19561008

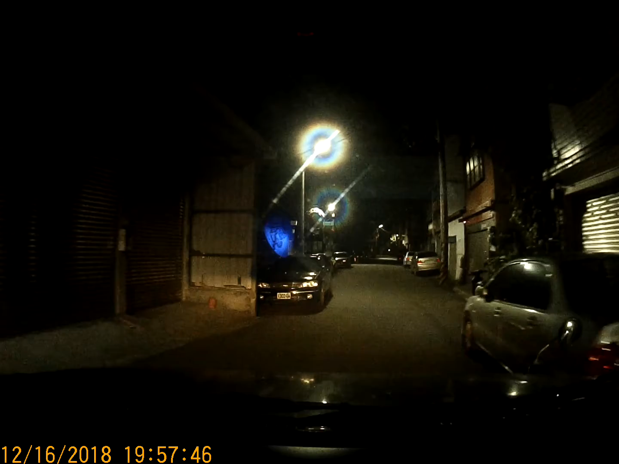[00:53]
沒有,他沒帶來也沒得過那台也沒得過不是,他讓我們先過了我們要從這裡過了他要從這裡過了對啊我們要直接走,他要右轉他從頭前要弄啊快閃過啦他有風,快閃過他叫我們要右轉的他叫我們要右轉叫我們要右轉